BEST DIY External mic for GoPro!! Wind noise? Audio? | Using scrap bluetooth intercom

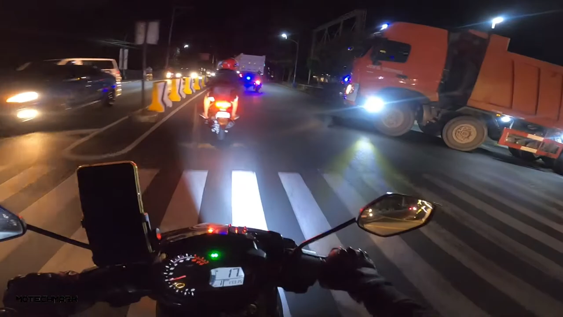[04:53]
Yan Banda rito guys Medyo maingay Gawa ng yan Gawa ng track Okay Diretso Yan Maingay yung track na yan Yan yung Titest natin mamaya Kung naririnig ba niya